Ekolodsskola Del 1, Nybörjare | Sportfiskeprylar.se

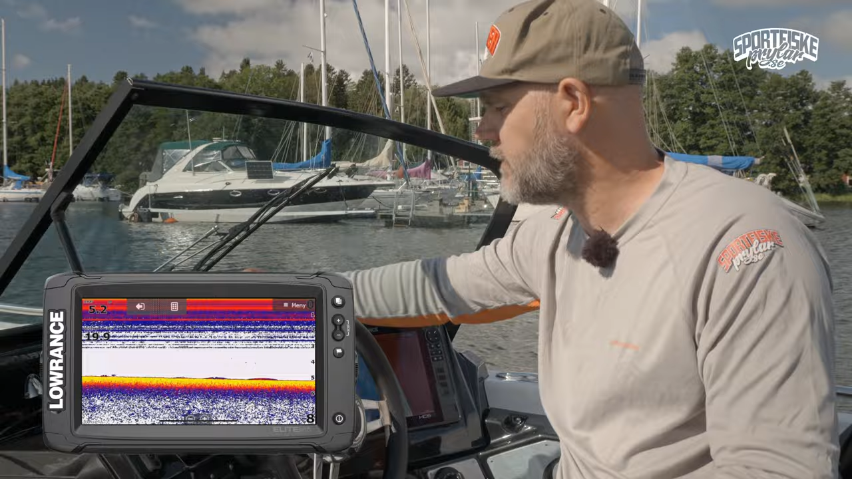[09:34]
under det så talar det om hela tiden med den här ljudsignalen som skickas fram och tillbaks att det är lite drygt 5 meter djupt här jag har ställt oss uppe i vänstra hörnet så ser man att det är 5,3 meter och det är från givaren och rakt ner det är 19,9 grader i ytvattnet
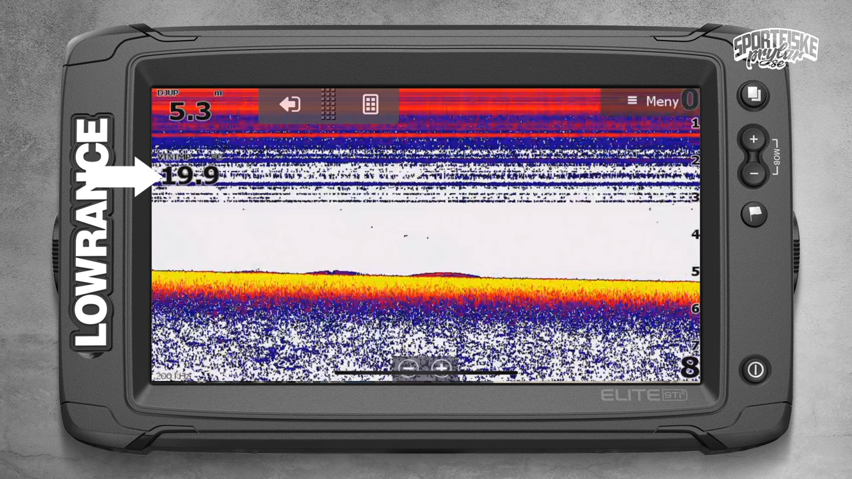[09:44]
det man ser till vänster hela vägen den långa breda skärmen på det här 9-tums det är egentligen ett minne av vad vi nyss har kört över det här är det som har hänt
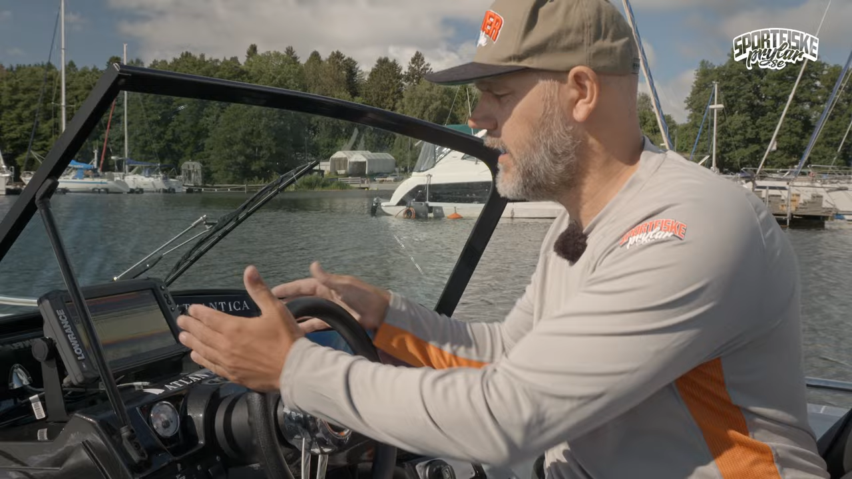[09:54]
det är dåtid egentligen och det här är nutid och som ni ser det är ganska mycket störningar från ytar och neråt det är helt okej tycker jag när man kör i autoläge men man kan enkelt gå in i menyn
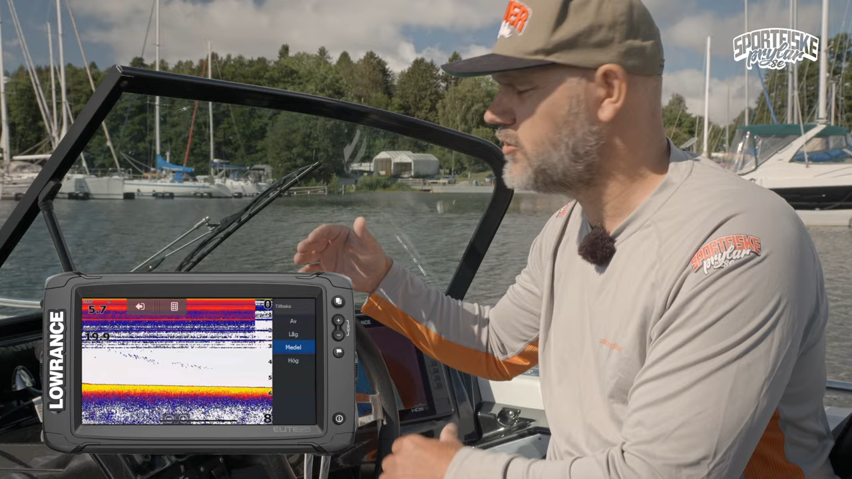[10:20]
lite olika på olika lod men här går man in på menyn och så lite mer avancerade på störningsfilter trycker på medel och då får man en lite klarare bild så man inte har så mycket stök så vi går över den och det vi faktiskt ser nu nu ligger vi fortfarande i båthamnen så här ska vi se om jag kan
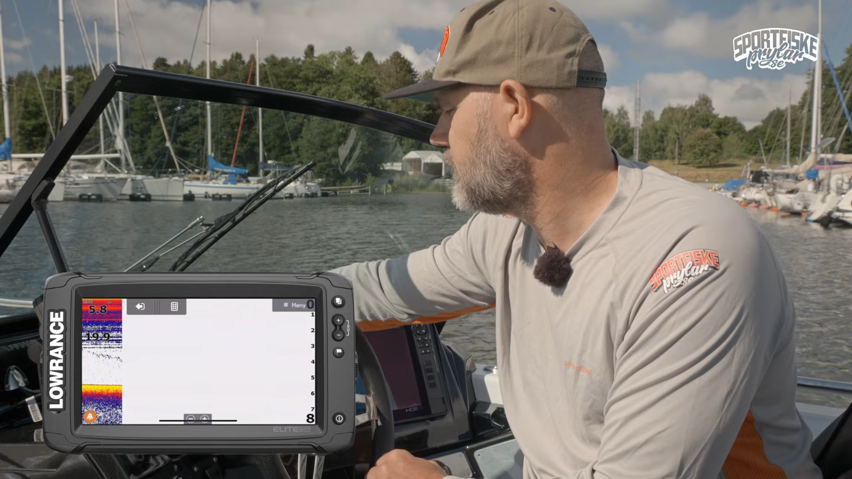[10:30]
hoppa och så det vi ser nu rakt under oss precis nu börjar det vara lite kul ändå det skulle jag tolka som ett stort betesfiskstim det är en småbåtshamn här det är säkert mycket mört löja rubbet under båten så det är precis passerat det det är lite bakom oss nu det ligger kvar i minnet när man har en ganska bred skärm då får man en en känsla för vad som nyss hände så nu blir det här
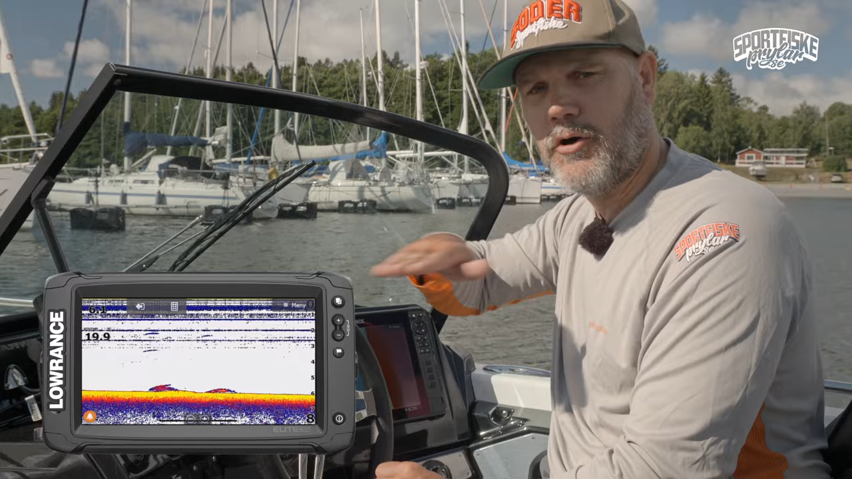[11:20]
den är inte ett bestämt värde hur långt det är utan det är helt avgörande hur fort vi kör nu kör vi väldigt sakta nu kör vi en knop så det här är inte speciellt långt kör vi 30 knop då kommer det bli mycket mer dramatisk botten allting som har hänt i 30 knop då kanske vi har passerat inte jag 500 meter det blir otroligt dramatiskt med stora grafer allting
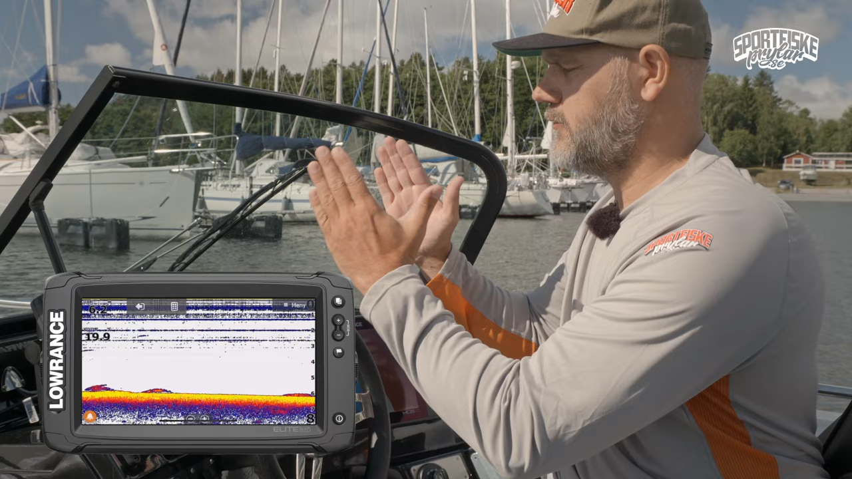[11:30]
trycks ihop det ser ut som att det är spetsar och toppar överallt och kör man sakta som vi gör nu så blir det väldigt väldigt väldigt väldigt utdraget det här är ju väldigt sakta kör den knop men det viktigaste är att båten är här högst uppe i högra hörnet det aktuella djupet är under oss det har ökat nu till 6,3 meter och vi går sakta sakta sakta djupare det här är i 2D-bilden och som jag är inne på det vi använder för med givaren är det drygt 6 meter man ser ungefär en tredjedel av bottendjupet så det vi ser
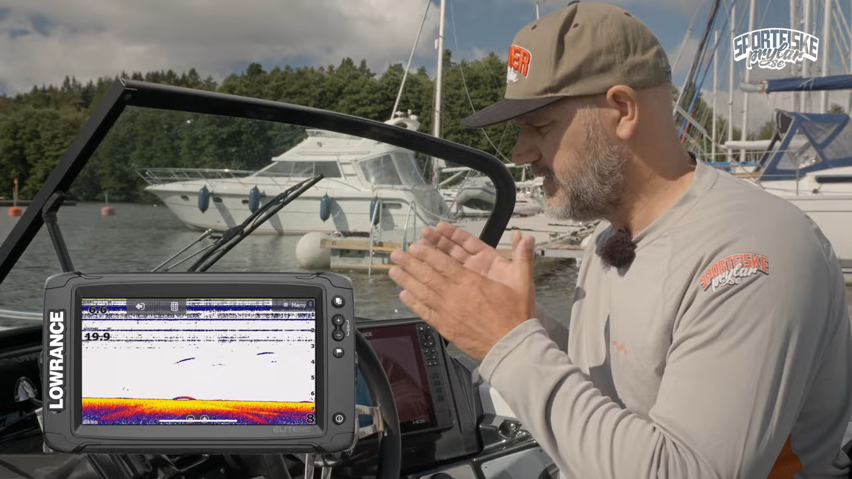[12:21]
mer än så ser man det man ser inte ens lika båtens brett så det kan vara mörtlar coola strukturer två meter till höger om båten en meter till vänster om båten och man kommer inte få med det man får bara precis aktuellt djup men det är ekolodet helt fantastiskt på att tala om det man ser längst ner också när man får ett bottenbild hela tiden det är det
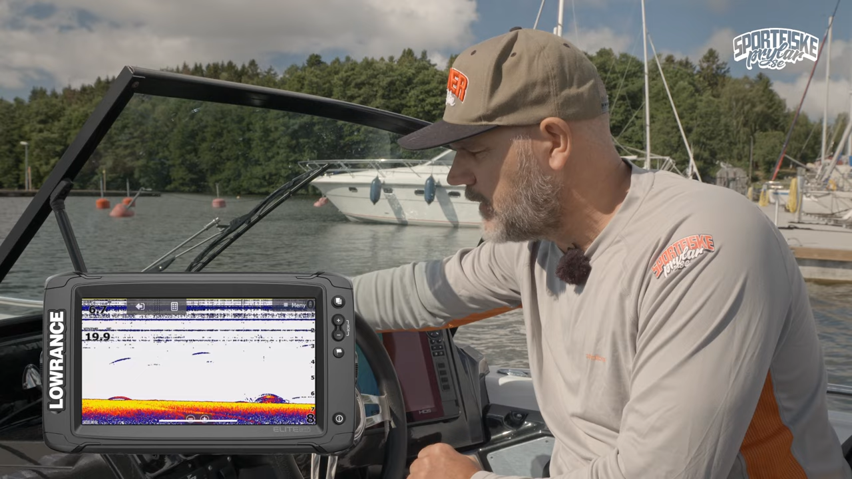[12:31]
här gula fältet det här nu vi kallar det gråskala för det när det var svartvita lod för det har hänt enormt mycket på loden nu det talar litegrann om vilken typ av botten det är om det är väldigt väldigt
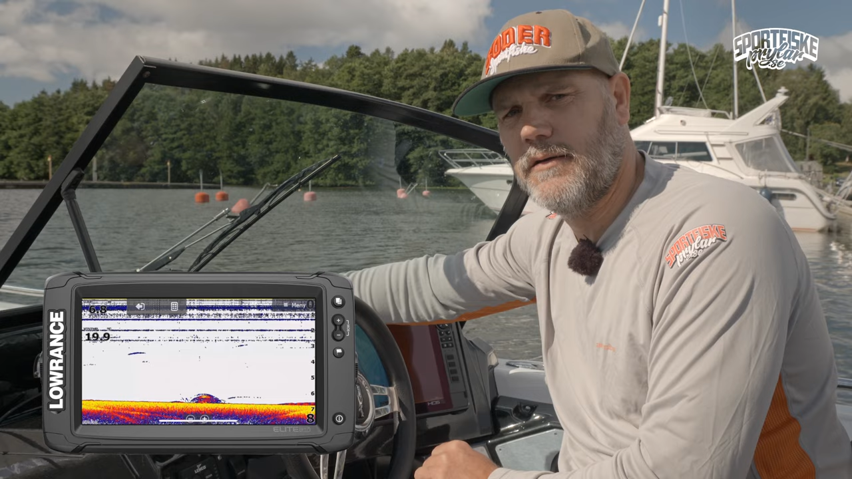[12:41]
bra eko tillbaks otroligt tjock gul linje då är det väldigt hård botten man får ett super eko tillbaks och då är det hård botten när man kommer in över ett dyare parti och det kanske blir lite mer diffus botten lite tunnare sådana här linjen lite svagare lite sämre eko tillbaks då är det mjukare botten absolut hårdast i bergbotten riktigt riktigt sten inge grus på eller någonting då kan det bli så mycket så att det blir dubbel eko till
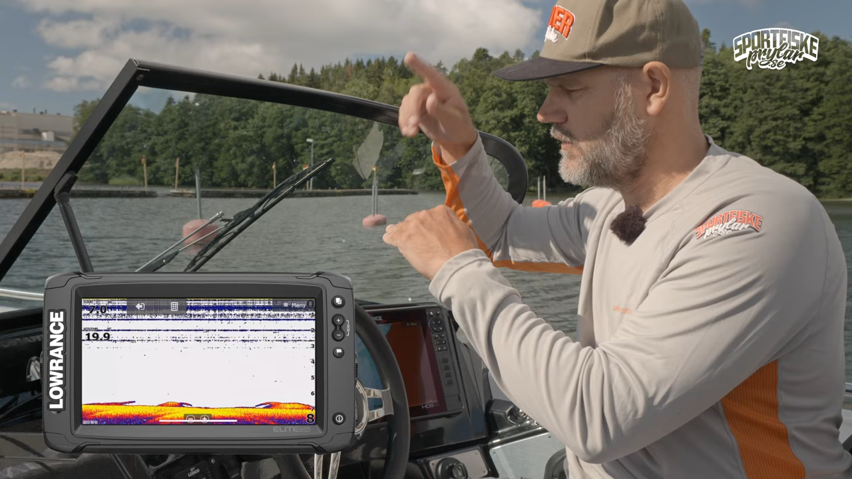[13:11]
och med så att den här ljudkornen studsar ner studsar upp igen fram och tillbaks varje gånger så att den studsar ytan ner och upp en gång till så man får nästan en parallell bild under det kan se lite konstigt ut det kommer ni märka när ni kör förbi riktigt riktigt hård parti men det viktigaste är bottendjupet och vad man har kört över
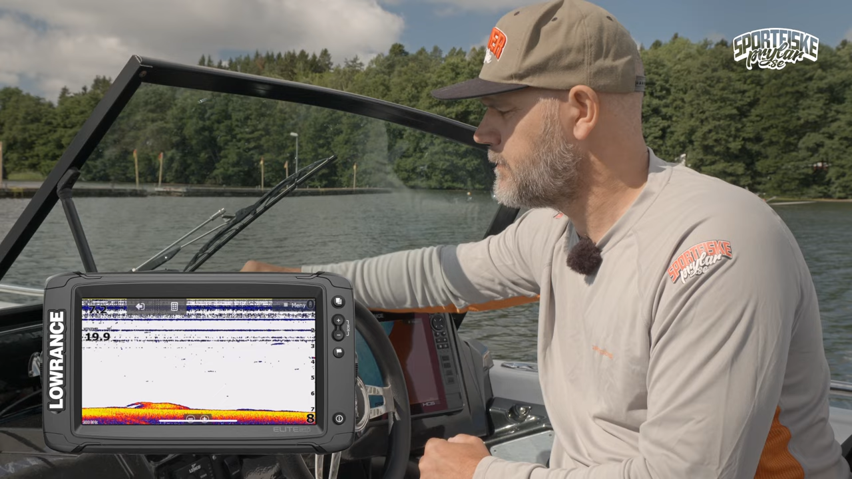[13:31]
vi ska ut litegrann det är en blåsig dag på Mälaren vi ska ut och köra över någon grynda där det definitivt kommer vara växtlighet visa hur det ser ut i en brant hitta lite betesfisk
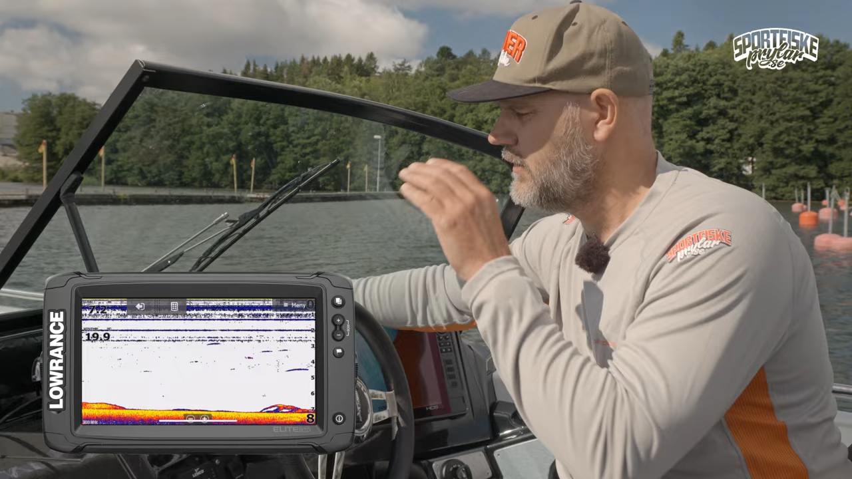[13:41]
hitta lite växter och gå igenom det på 2D-lodet men precis när jag kör det här nu startar gången alltihopa så att det var väldigt mycket betesfisk här inne i hamnen så jag tror vi ska börja med ett klipp
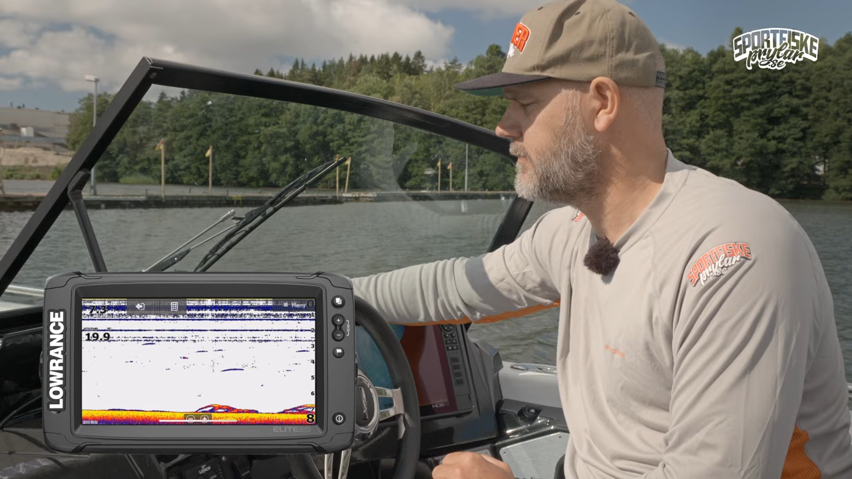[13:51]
där vi kör upp vi startar utifrån kanske på 10 meter vi kör i två knop ungefär rakt upp genom stimmet och försöker se
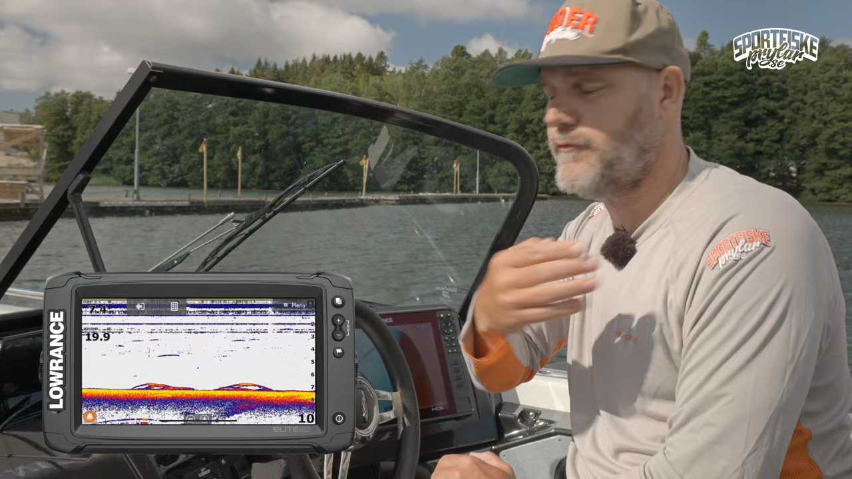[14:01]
vad vi tror att vi ser i alla fall på det här efter det kommer vi göra likadant med en annan ekolodsgivare en annan teknik som är inbyggd i samma givare för att se om vi kan separera betesfiskarna och stora fiskarna och se om vi har rätt i våra antaganden efter det kommer vi även gå igenom sidoseendet och se om det kan hjälpa oss att se lite bredare under båten sen åker vi ut så gör vi precis samma sak fast på en förhoppningsvis mer
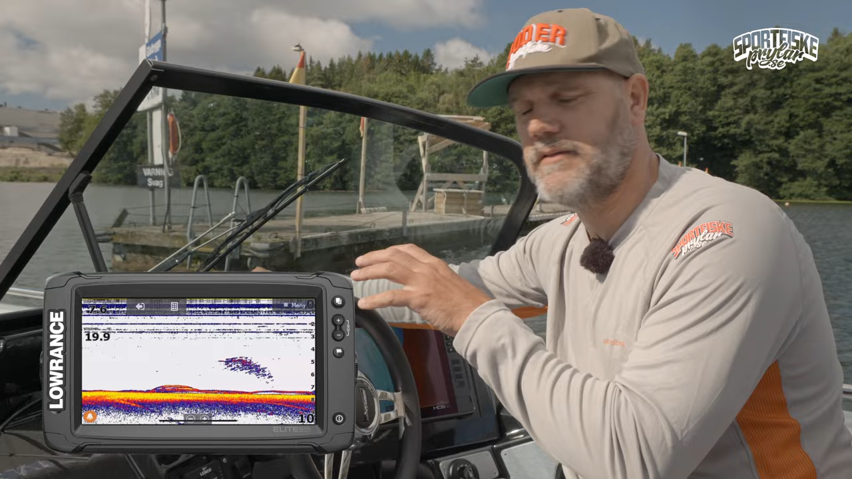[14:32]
strukturfylld botten istället för det här jänslammade inne vid båtviken här så nu ser man ju under igen här till betesfiskstim jag skulle tro att det är lite större fiskar faktiskt längst ner med botten